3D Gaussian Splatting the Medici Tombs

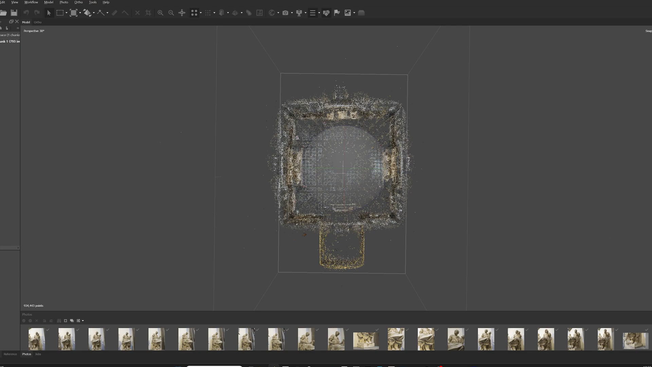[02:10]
This is the point cloud that I exported in Colmap format for Gaussian splatting. But we'll look at the final mesh model in a moment.
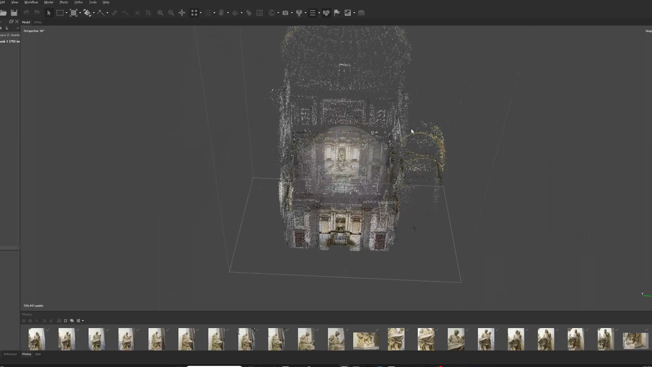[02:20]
This project is about 800 images, all captured handheld with a Sony mirrorless camera and wide-angle lens,
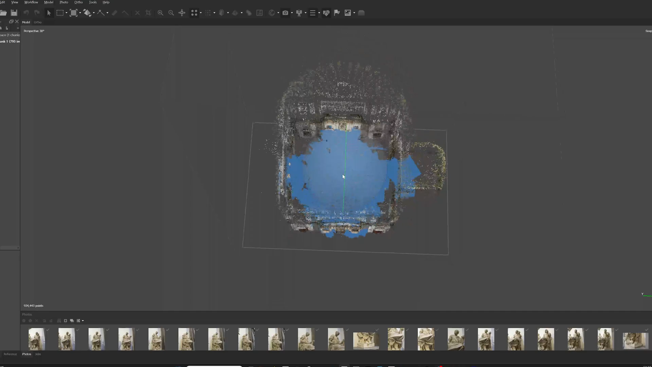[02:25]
and we can see that there are three clusters of camera locations,
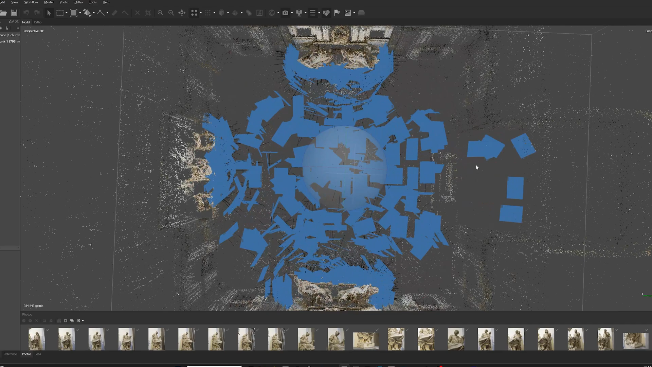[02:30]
roughly corresponding to the three sculptural groups of interest,
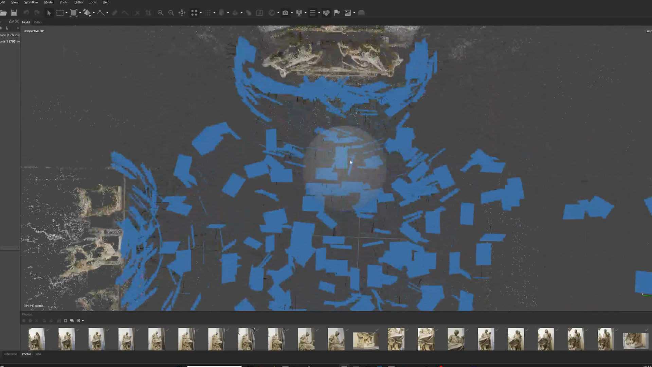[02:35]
with a smattering of other images of the ceiling and the room generally.
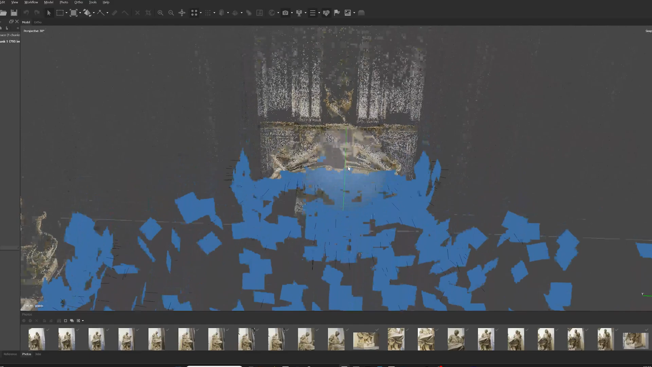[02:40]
Remember, I was originally taking these photos with the intention of creating 3D models of the individual sculptures using photogrammetry,
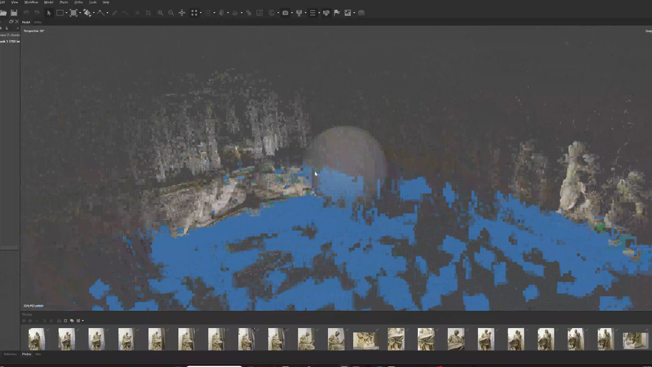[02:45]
not necessarily processing everything together.
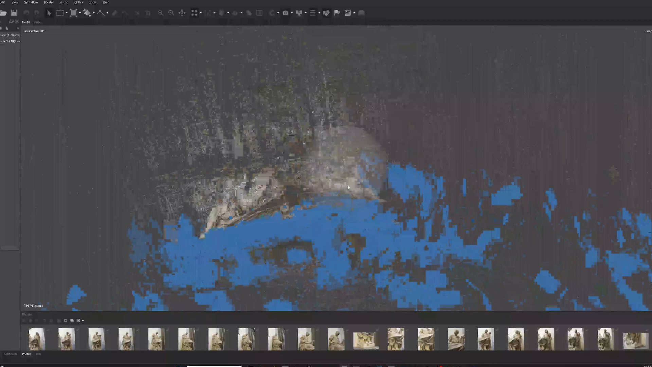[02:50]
When it comes to photogrammetry, there are a few reasons to focus on digitizing individual parts of an overall whole, rather than doing what I'm showing here,
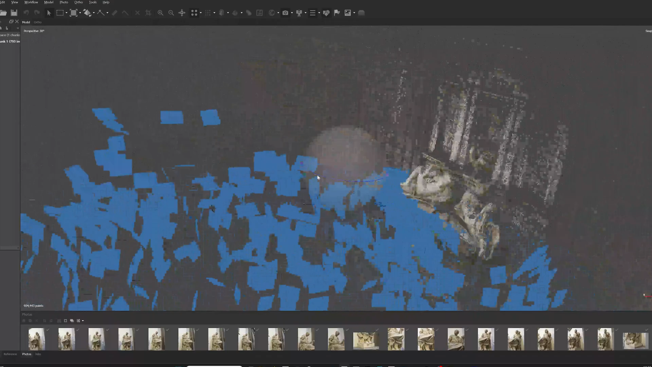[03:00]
which is a project with all of the photos of this space aligned together.
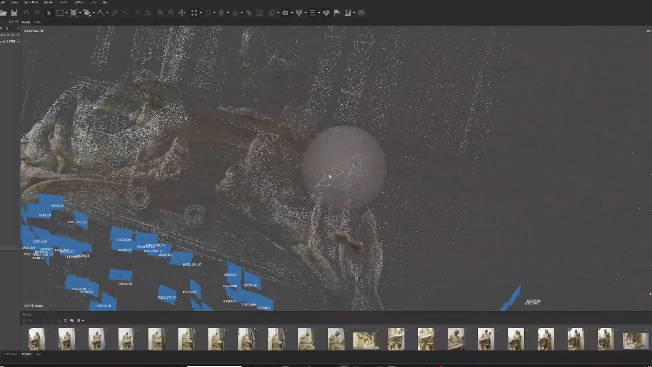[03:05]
If this was a photogrammetry project, I would probably have three separate files or chunks at least, with each one dedicated to a statue group.
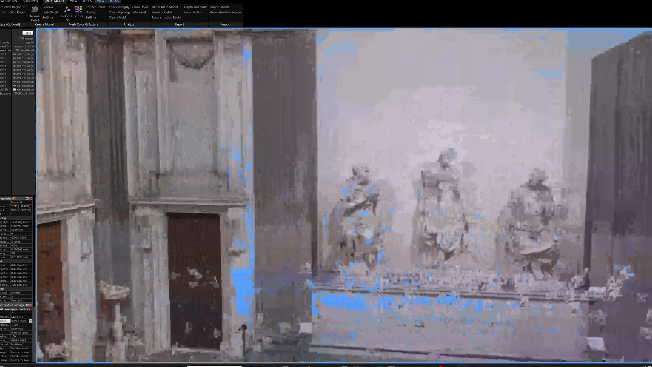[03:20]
rather than having a single large 3D mesh model of the entire space,
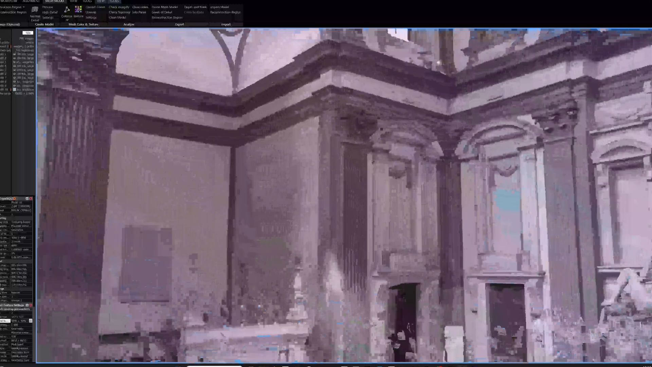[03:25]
with statues and architecture combined, as we see here.
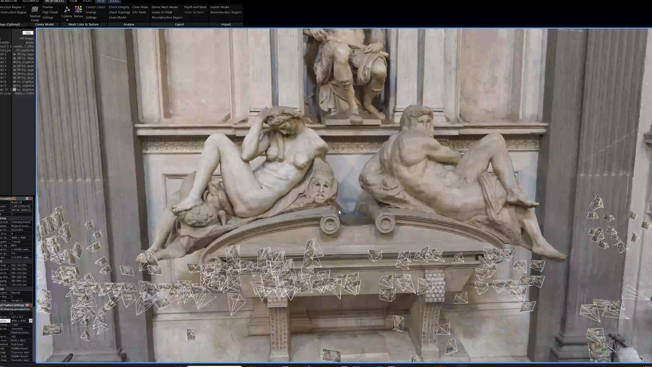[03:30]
Those individual assets can be touched up and re-topologized in a digital sculpting program,
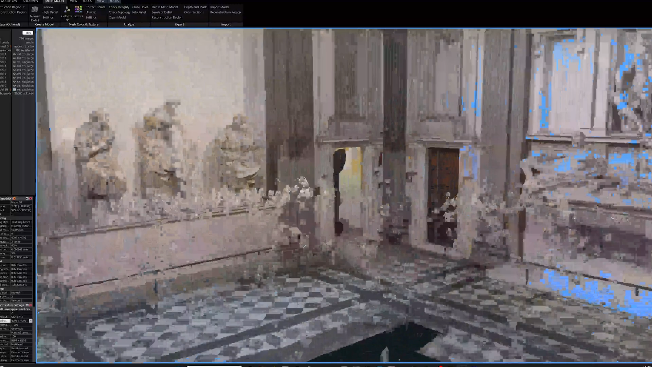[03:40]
discrete models rather than an entire environment.
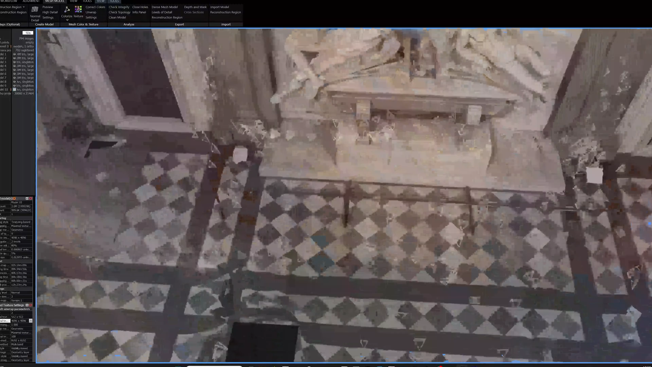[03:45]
It's worth stressing here that you'll almost never get a finished, production-ready 3D model straight out of a photogrammetry software.
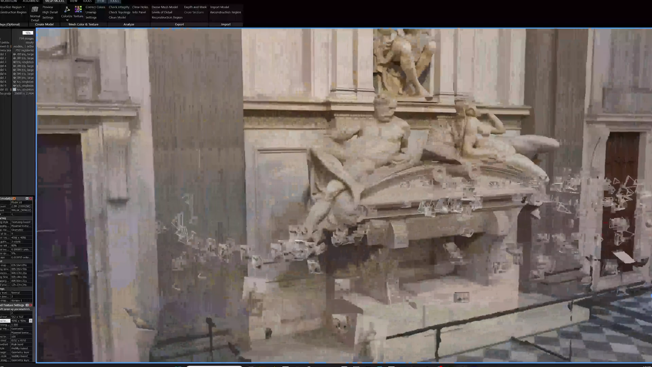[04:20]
But it would be a much nicer 3D print if I first smoothed the surfaces, gave it a perfectly flat base,
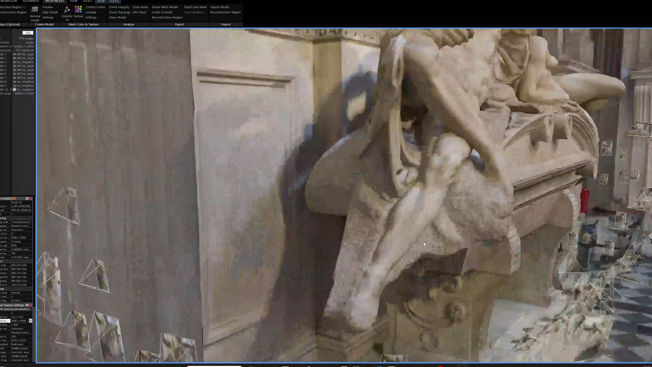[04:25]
and cleaned up any areas where there was no photogrammetry data, like we're seeing here.
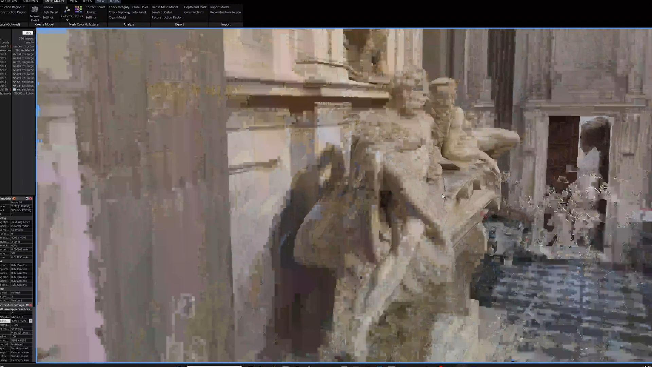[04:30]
This is the photogrammetry mesh, reduced to about 2 million polygons,
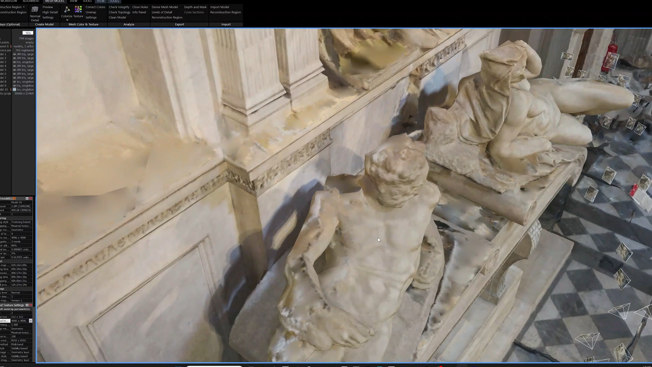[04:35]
and textured with 9 4096 x 4096 textures.
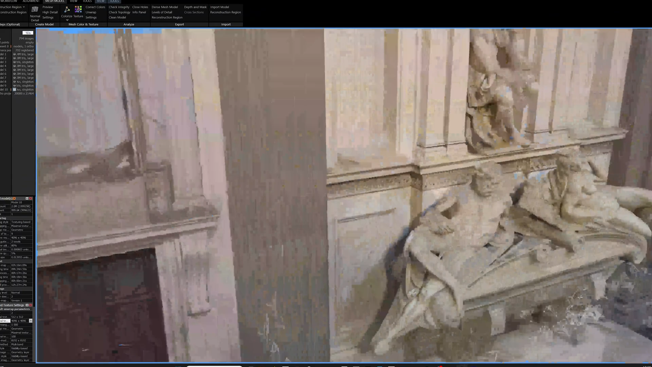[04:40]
In other words, it's probably on the upper end of what you'd want to use for a real-time application like VR or WebGL, like Sketchfab for example.
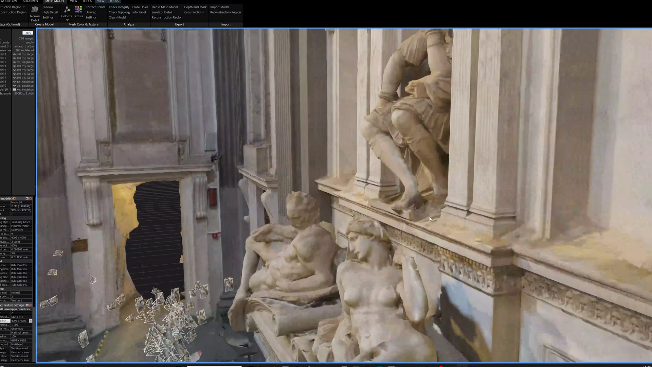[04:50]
Now we're looking at the 3D Gaussian splatted radiance field running in real-time in Unity.